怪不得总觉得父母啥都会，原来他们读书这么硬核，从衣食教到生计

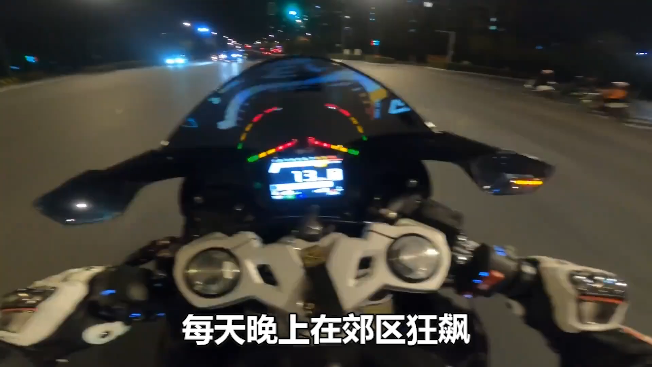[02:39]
每天晚上在郊区狂飙没有弯道就用障碍筒模